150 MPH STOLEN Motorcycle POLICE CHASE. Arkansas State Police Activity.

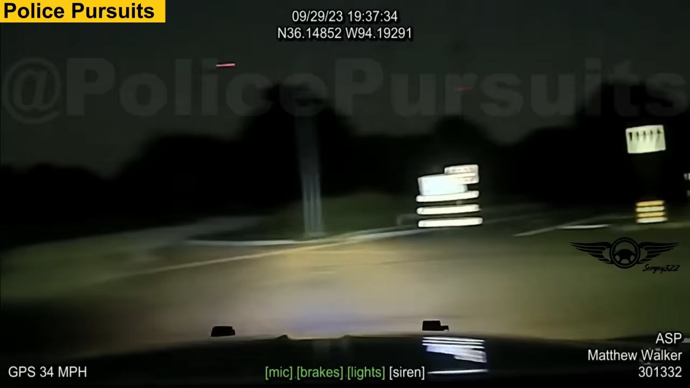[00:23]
After some time of searching, the motorcyclist was found. But of course, he didn't want to stop. As it later turned out, the motorcycle was stolen.